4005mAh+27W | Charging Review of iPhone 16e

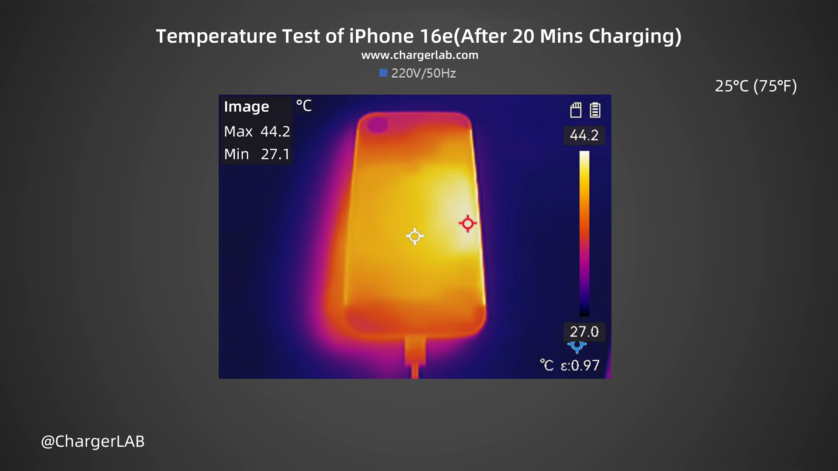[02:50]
On screen: max 44.2°C, min 27.1°C, scale top 44.2°C, scale bottom 27.0°C
After 20 minutes, the maximum temperature on the front is 43.8 degrees Celsius. And the back is 44.2 degrees Celsius. After 30 minutes, the maximum temperature on the front is 42.4 degrees Celsius. And the back is 42.9 degrees Celsius.